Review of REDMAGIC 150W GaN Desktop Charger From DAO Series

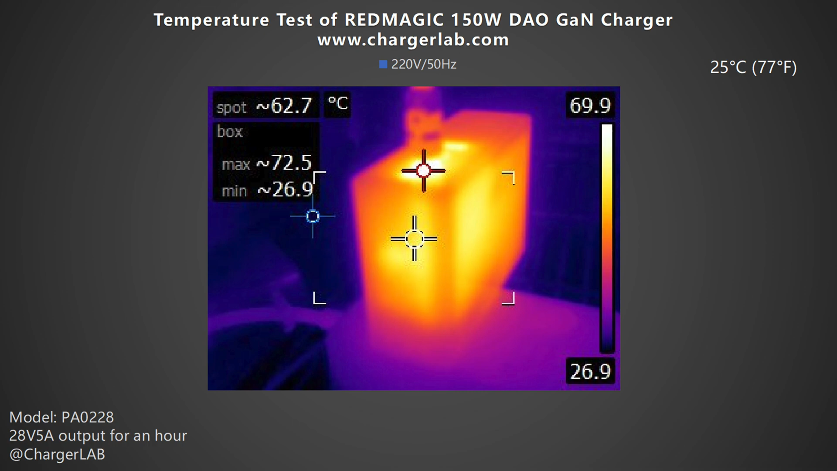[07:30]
On screen: spot 62.7°C, max 72.5°C, min 26.9°C
Under 220V 50Hz, the front is 72.5 degrees Celsius and the back is 69.6 degrees Celsius. Moving on to the 110V 60Hz.
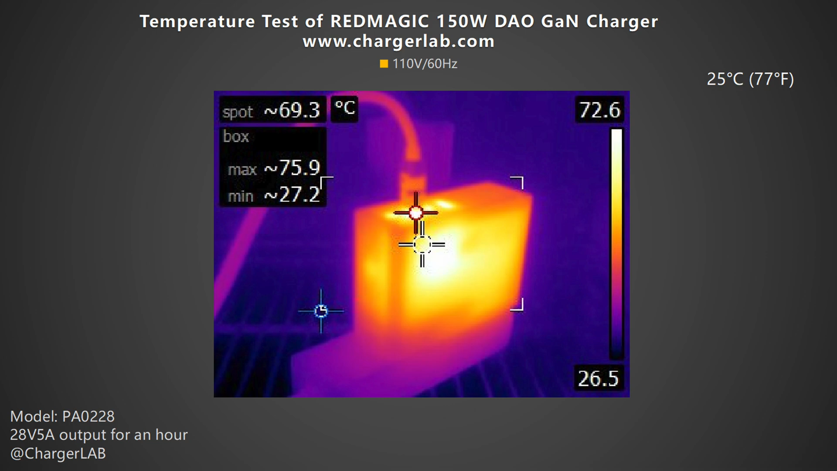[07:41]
On screen: spot 69.3°C
The maximum temperature on the front and back is 75.9 degrees Celsius and 74.8 degrees Celsius respectively.